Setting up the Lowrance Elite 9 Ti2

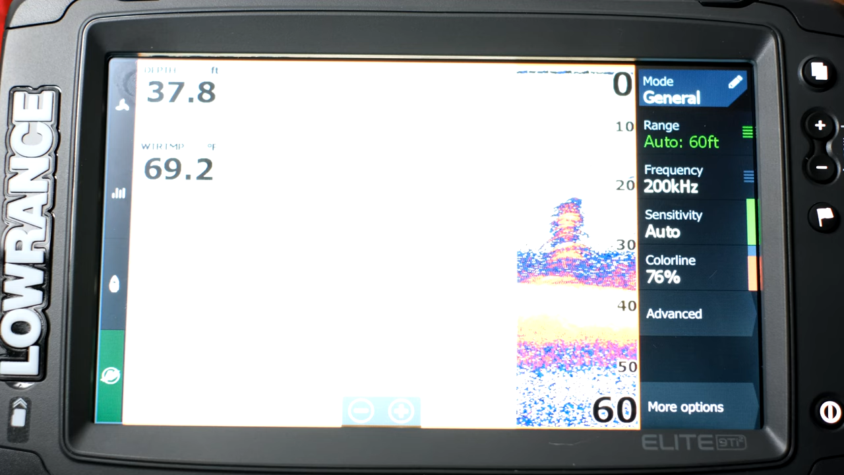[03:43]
On screen: depth 37.8 ft, water 69.2°F
here's the sonar looks pretty good a lot of the times when you buy a fish finder
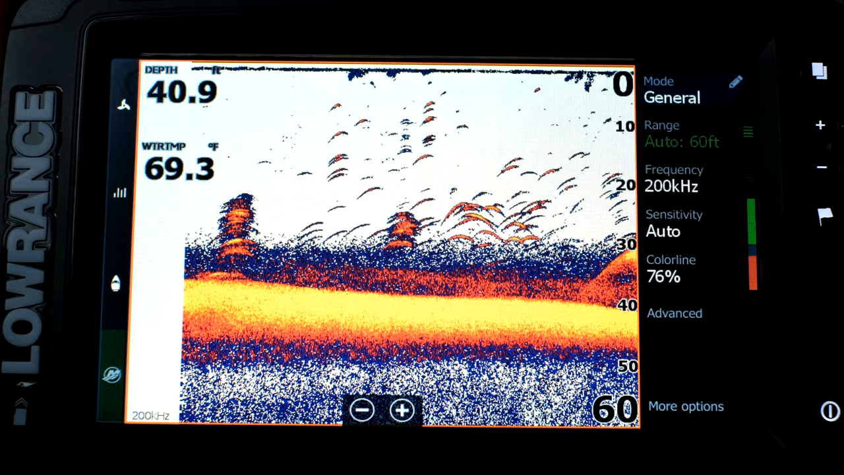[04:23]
On screen: depth 40.9 ft, water 69.3°F
mean these are your default settings it looks good the colors are good but obviously
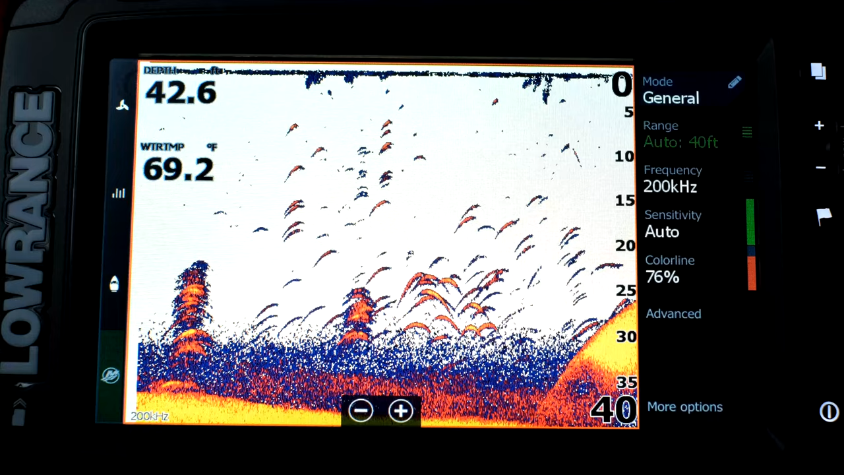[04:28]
On screen: water 69.2°F
you need to go and check out some of the options so it's got noise rejection
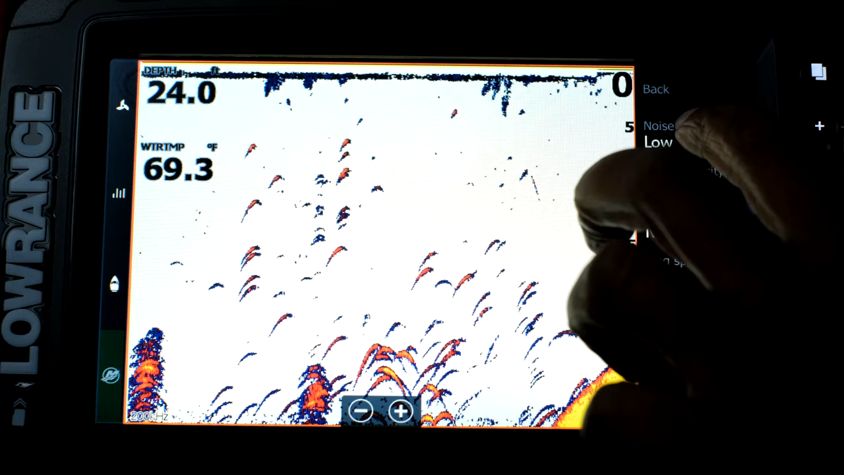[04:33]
On screen: depth 24.0 ft, water 69.3°F
set to low so if I go high you're gonna see
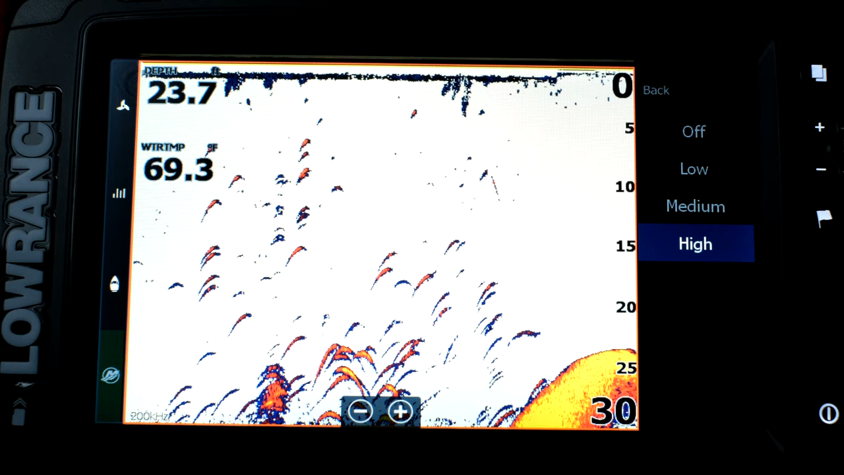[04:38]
On screen: water 69.3°F
less noise you know so you got your settings there
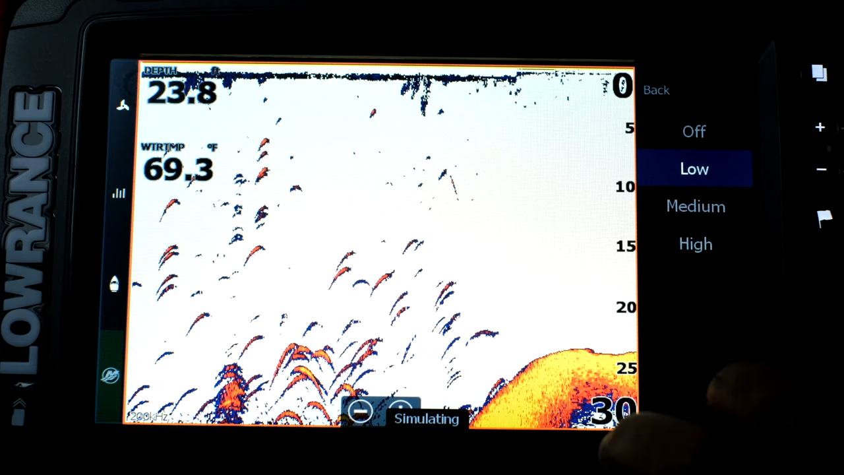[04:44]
On screen: water 69.3°F
I'm just gonna go with high for now surface
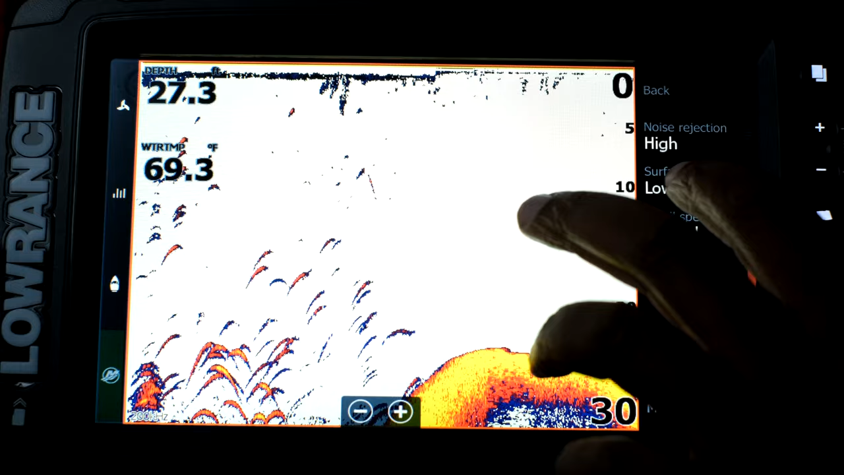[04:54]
On screen: water 69.3°F
clarity is set to low again you got low medium high I'm just gonna leave that to default I
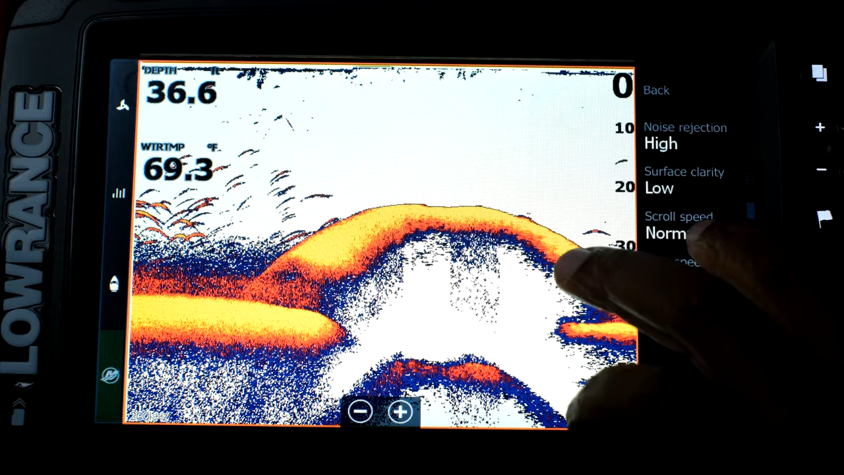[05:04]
On screen: depth 36.6 ft, water 69.3°F
like the scroll speed ping speed is how fast sends out the signal I hear that if your ping speed is high
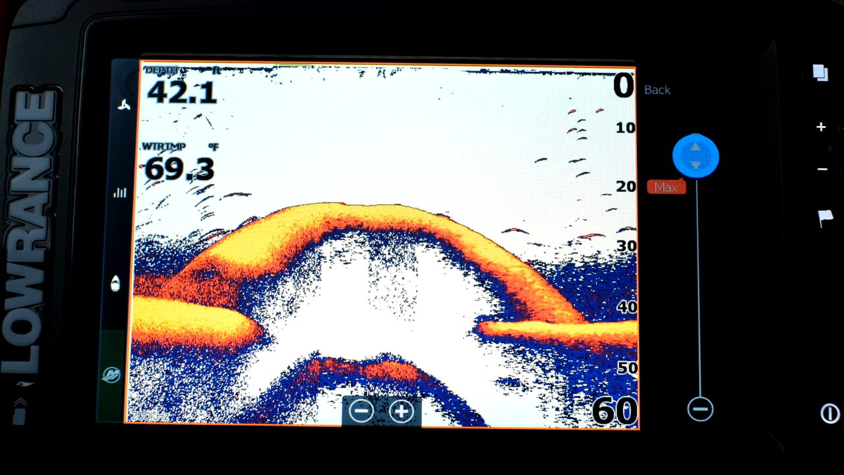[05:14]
On screen: depth 42.1 ft, water 69.3°F
that it bothers the fish but I can't confirm any of that
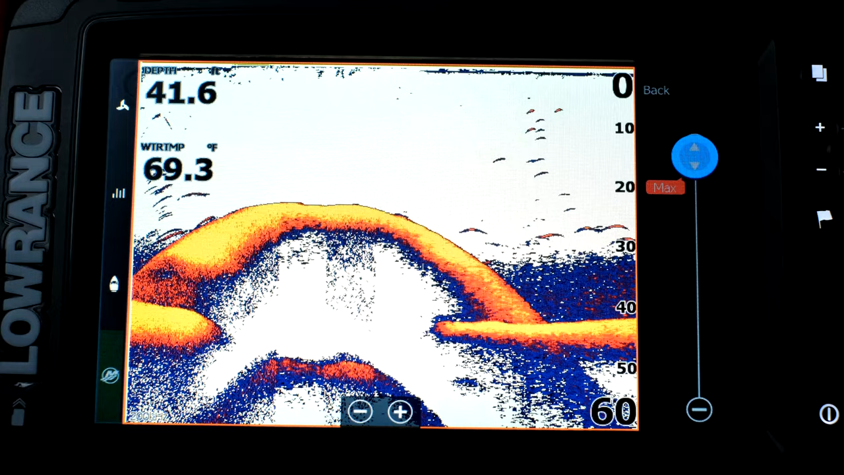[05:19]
On screen: water 69.3°F
so and I actually don't know I think the higher the ping speed the better returns you get but I
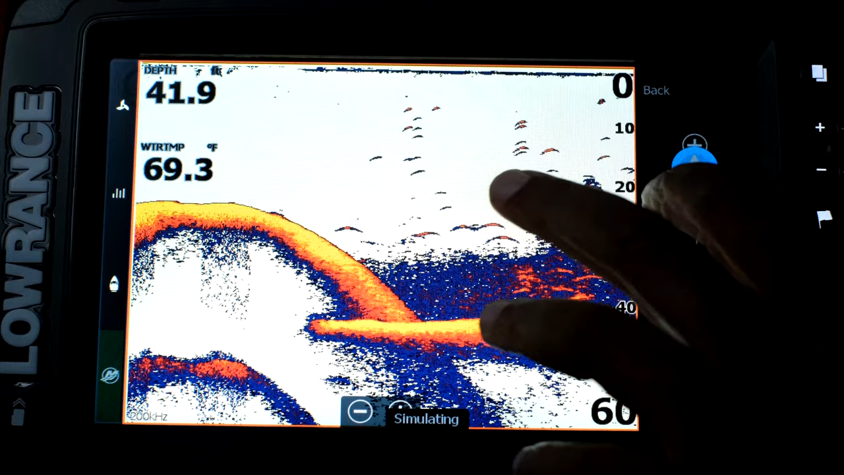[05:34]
On screen: water 69.3°F
you know I haven't really practiced out on the water so I'm just gonna leave that the way it is okay so I'm
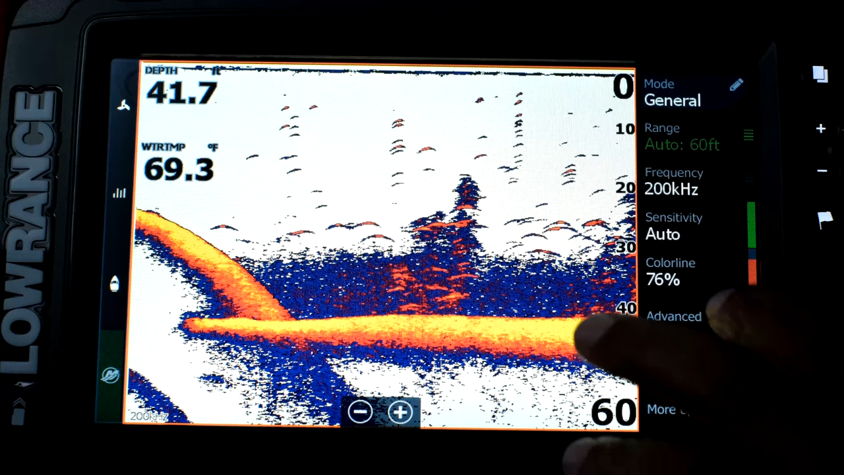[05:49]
On screen: depth 41.7 ft, water 69.3°F
gonna go back there's more options here stop
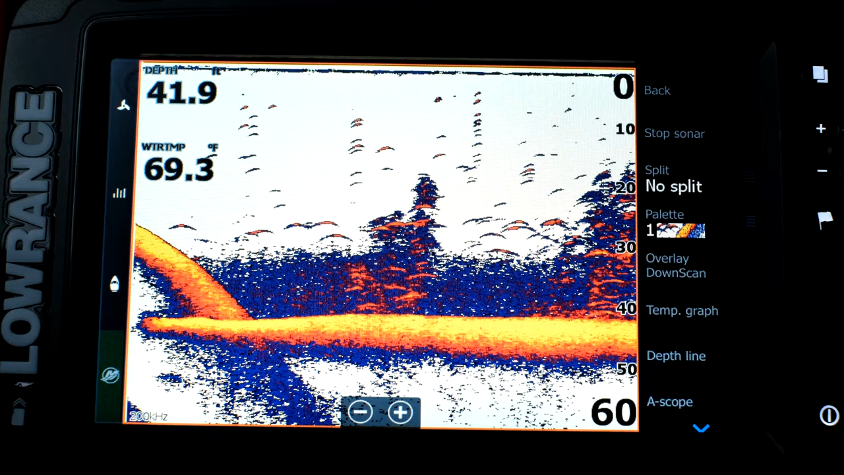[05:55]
On screen: depth 41.9 ft, water 69.3°F
sonar split you can change your color palette so you know different color fish if you want a darker background and for sonar I prefer the lighter backgrounds just for sonar but the whole idea with this fish finder is
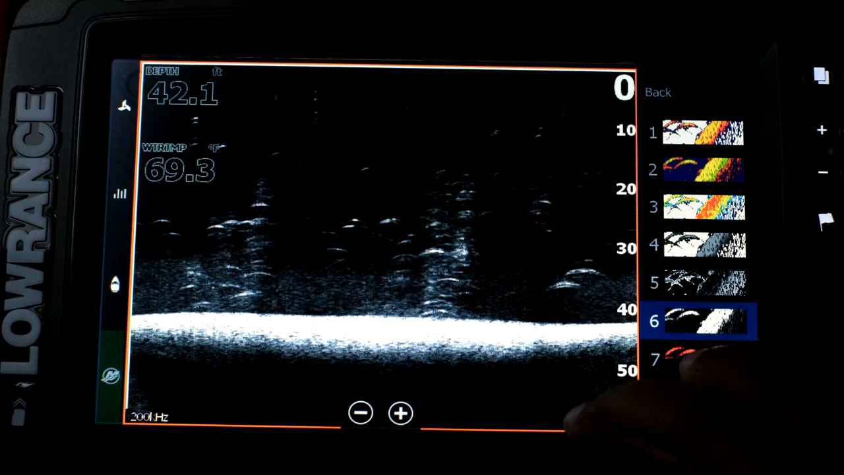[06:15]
On screen: depth 42.1 ft, water 69.3°F
that I won't really need to be concerned
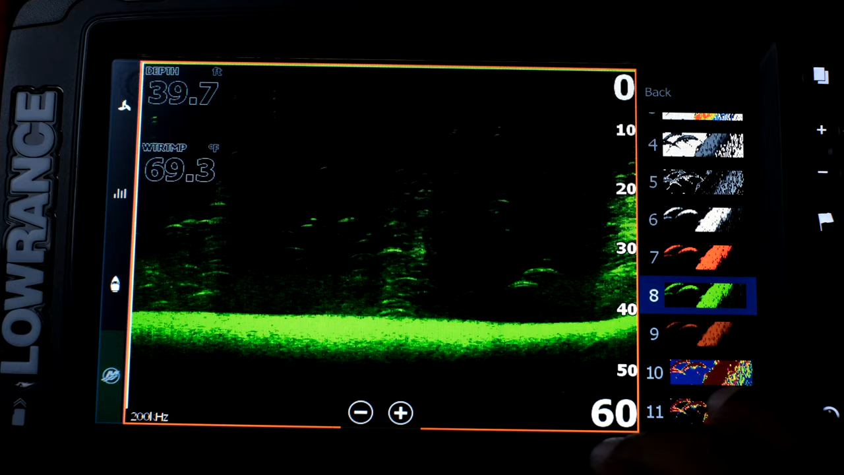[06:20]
On screen: depth 39.7 ft, water 69.3°F
too much with that and I'll show you that in a minute because this fish finder has great features
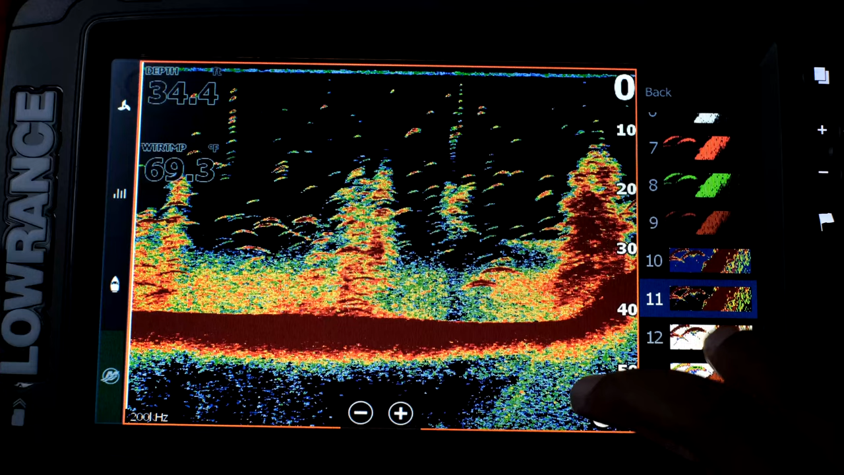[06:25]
On screen: water 69.3°F
I'm just going through all the different colors here so I'm gonna go
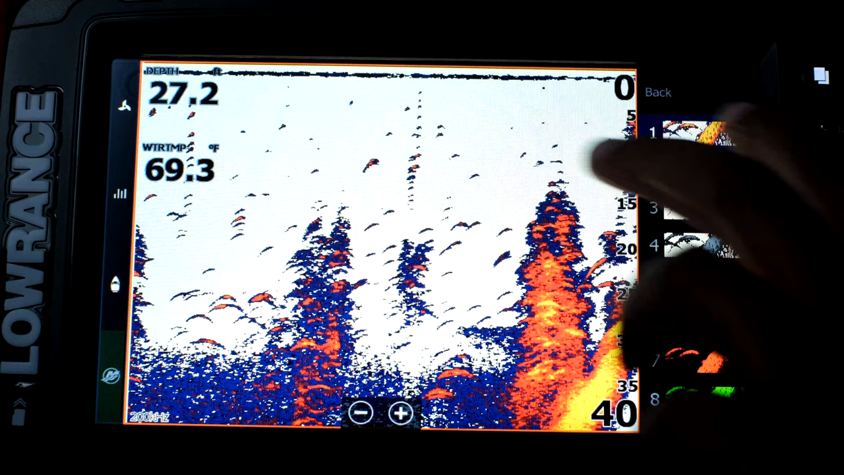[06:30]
On screen: depth 27.2 ft, water 69.3°F
back to one I like that you know your standard your standard image so let's go back overlay
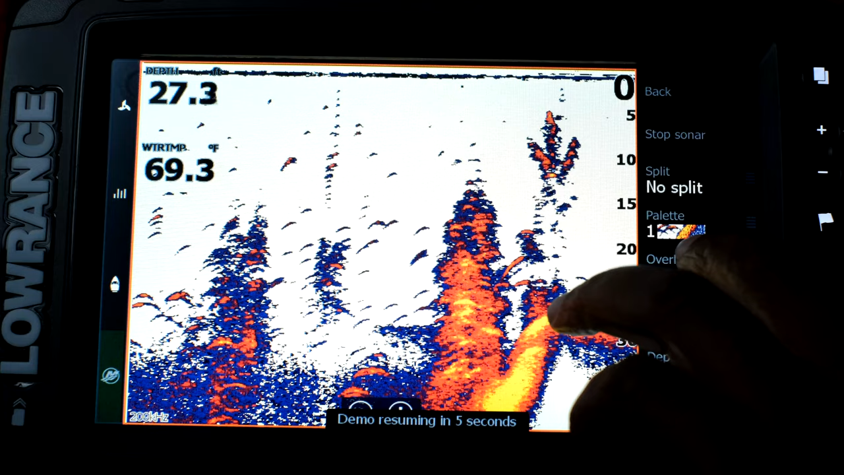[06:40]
On screen: water 69.3°F
down scan so when you overlay down scan when you turn that on this is what's cool about this is the down scans you